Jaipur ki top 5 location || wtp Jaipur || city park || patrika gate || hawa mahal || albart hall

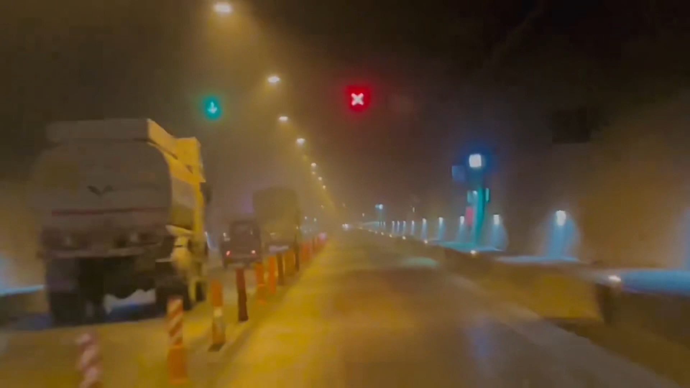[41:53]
और ये 16 किलोमीटर की लंबी सुरंग है एक, जो कि ट्रैफिक को कम करने के लिए बहुत ही काम आ रही है। काफ़ी लंबी है और इसके अंदर बहुत ही अच्छी व्यवस्था की गई है।